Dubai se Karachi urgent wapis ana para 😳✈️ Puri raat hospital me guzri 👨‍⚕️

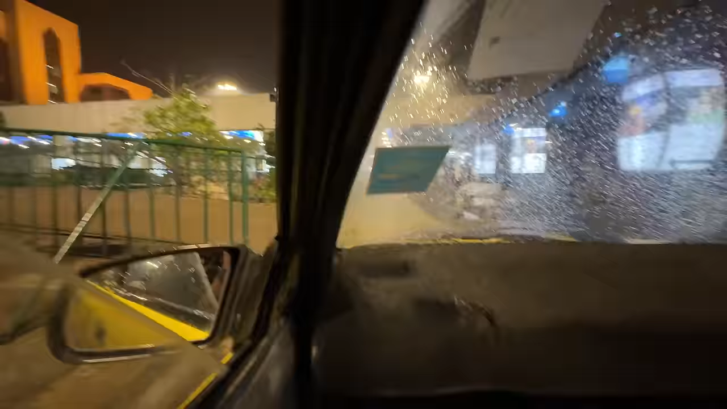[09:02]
میں یہی کہتا ہوں کہ آپ جائے نا ہائیوے سے نکلیں
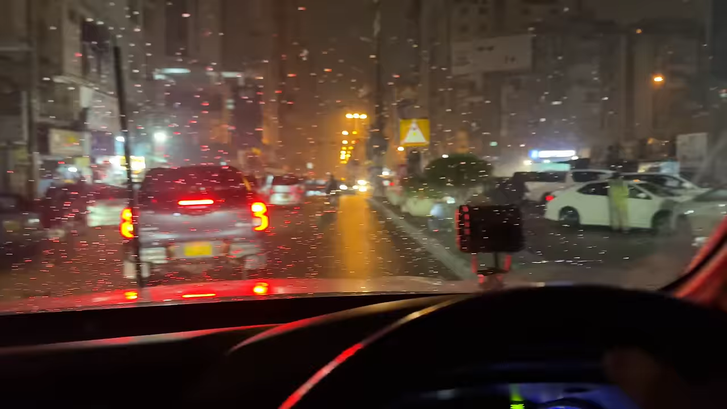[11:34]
اس وقت تین بچ کے ساتھ منٹ ہو رہے ہیں بھائی کراچی نہیں سوتا یہ دیکھیں یہ دیکھیں خاپے شاپے کے سین چل رہے ہیں
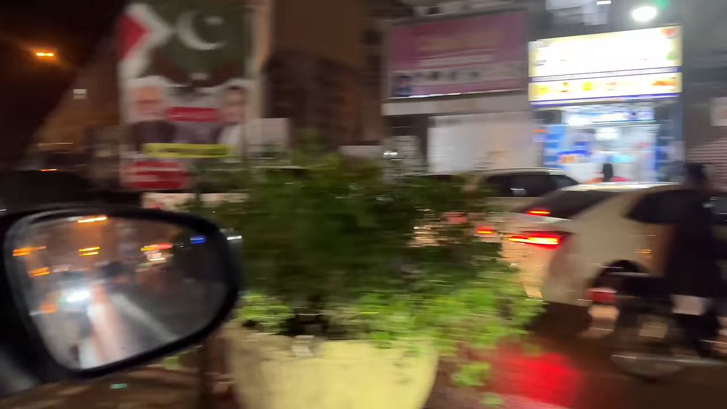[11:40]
یہاں پہ اور ابھی ہم بھی کچھ ڈھون رہے ہیں کہ ہمیں کیا اپشن مل سکتا ہے وہ دیکھیں سامنے
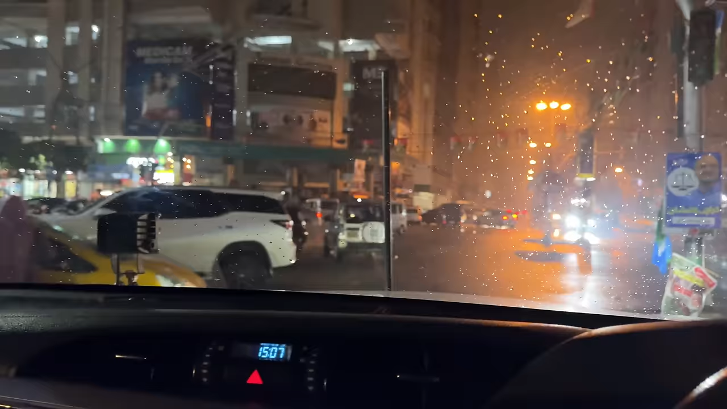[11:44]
بار بی کیو کا اپشن ہے اور یہاں پہ بھی کچھ چیزیں کھلی بھی ہیں مطلب کہیں نہ کہیں کچھ نہ کچھ ہے ایویلیبل